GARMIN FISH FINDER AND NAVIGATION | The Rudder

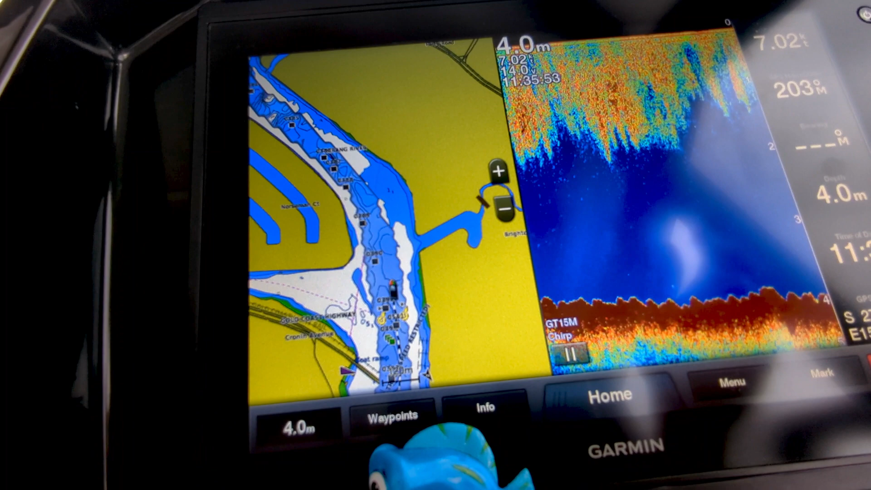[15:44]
On screen: depth 4.0 m
Also just on the side there it does give you a lot of information and you can change how you look at that information. I use knots, that's our bearing, time of day, and depending on what view you use you get different information like you do see up here you've got your voltage
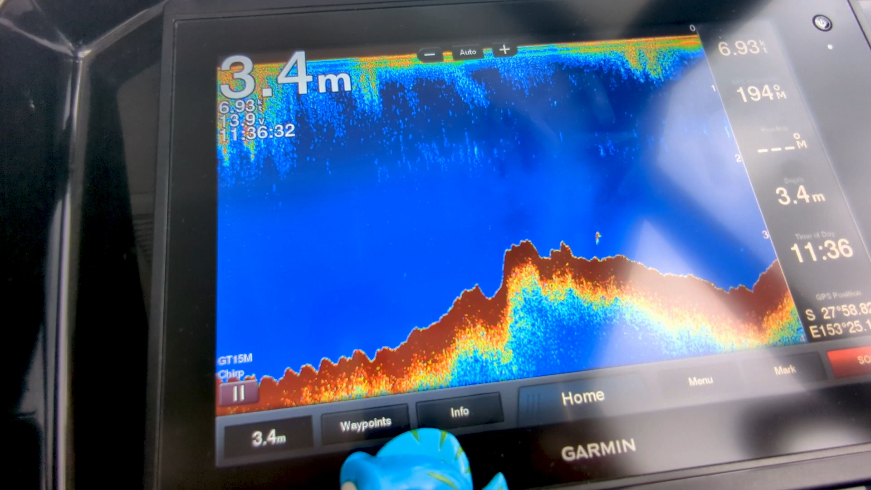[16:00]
On screen: depth 3.4 m
from your house battery so it's quite handy, you can see that you're charging the battery there.